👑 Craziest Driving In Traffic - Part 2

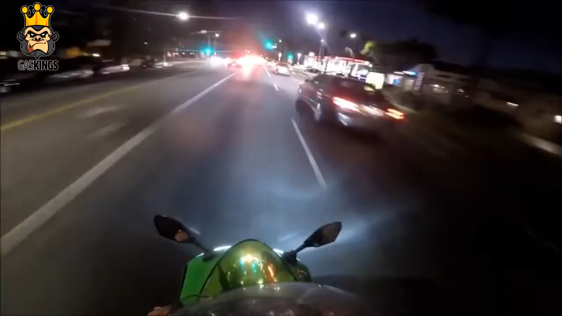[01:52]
So not only is it dangerous anyway riding a motorbike at speed, try doing it at night with traffic. Literally one wrong move from him or the unsuspecting motorist and he is fucked.
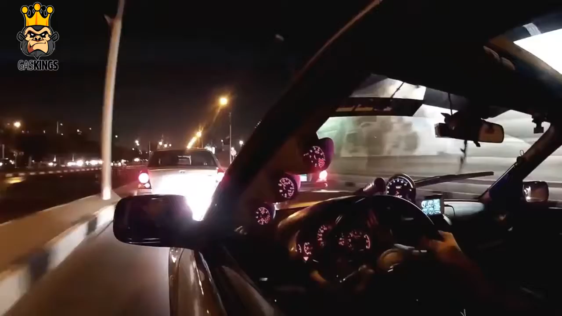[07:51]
What is this guy in the Subaru WRX trying to replicate the Fast and the Furious in real life?
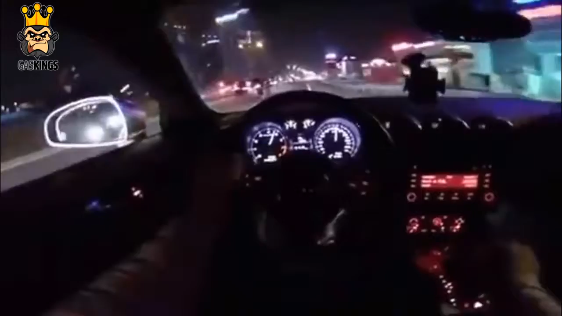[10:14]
people throw around the term loosely, drive it like you stole it, which basically means the driver is driving like a complete and utter wanker. But this guy brings a whole new meaning to the saying as he plays chicken with the traffic he's approaching, fueled on by his music, heavy foot, and a death wish.